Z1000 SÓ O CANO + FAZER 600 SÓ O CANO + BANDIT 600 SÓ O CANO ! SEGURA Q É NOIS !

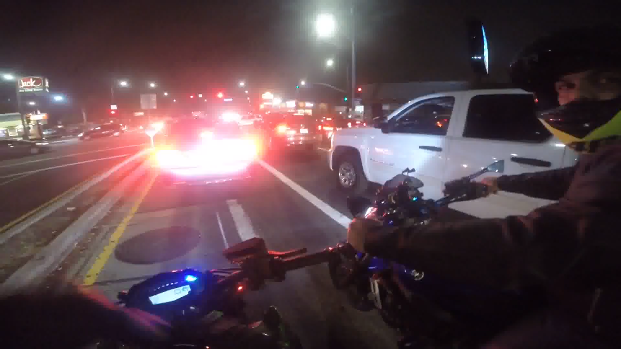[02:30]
E outra, muito carro, tio. Perigoso pra caralho. Abriu o sinal. Deu a largada.
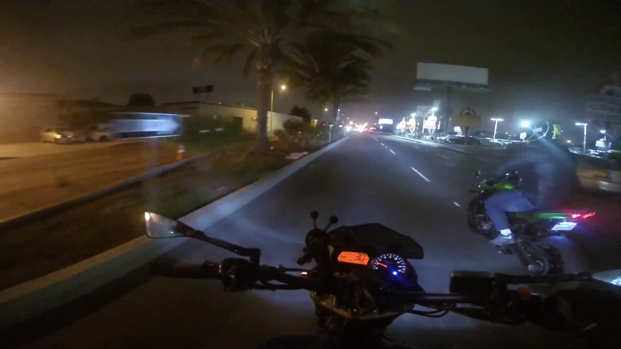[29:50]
pegando aqui. Essa, né? É. Essa? É, a moto pode. E essa faixa vai estar na carcura. E vai na direita ali? É, onde entrou o carro ali, ó.
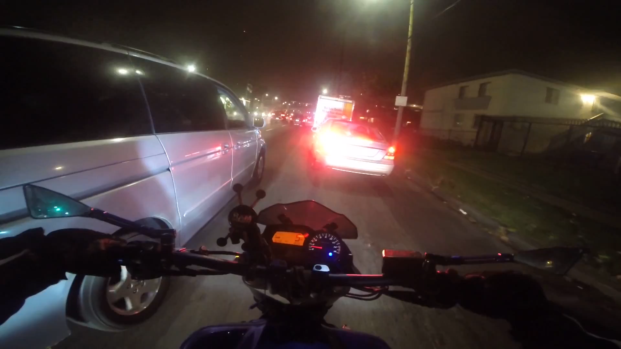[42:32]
Como o nego tá lá na outra faixa, do nada vem pra cá. Os caras é foda, mano. Raça do caralho. Aqui é muita, muita tensão, mano.